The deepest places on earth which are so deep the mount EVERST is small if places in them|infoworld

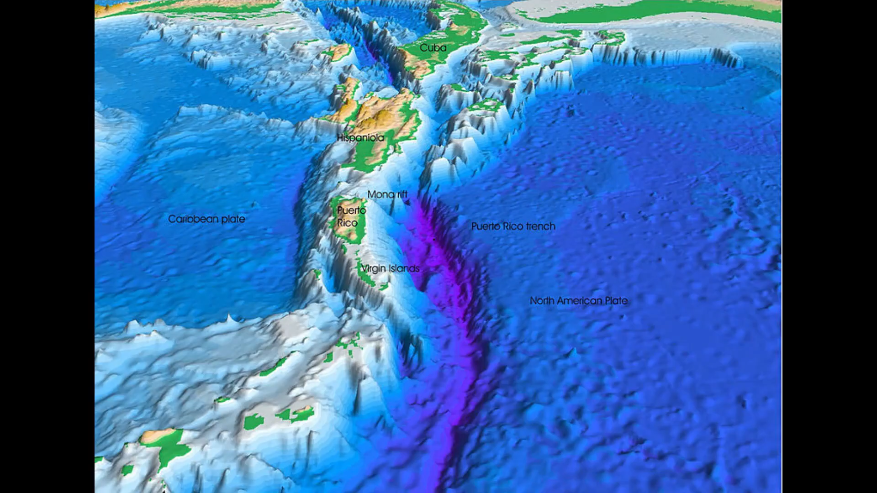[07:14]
The Oceanic Trench, the deepest in the Atlantic, is associated with a complex transition between the Lesser Antilles subduction zone to the south